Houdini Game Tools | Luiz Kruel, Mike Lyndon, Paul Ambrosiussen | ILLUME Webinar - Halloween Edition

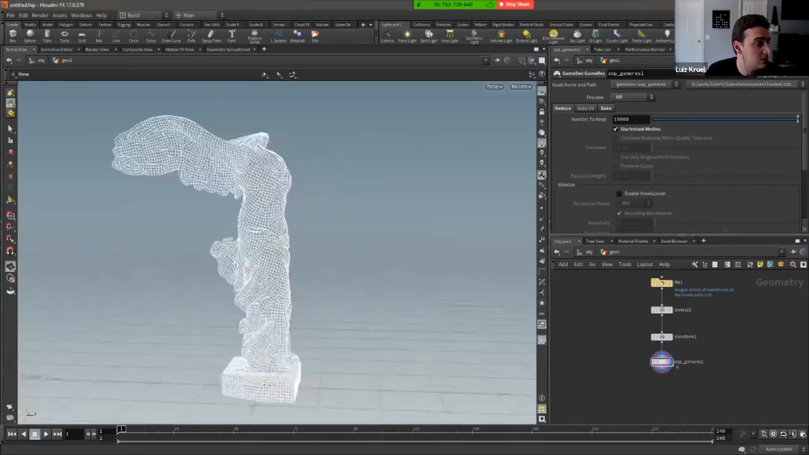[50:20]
this will actually give you um pretty nice uh quad topology still not perfectly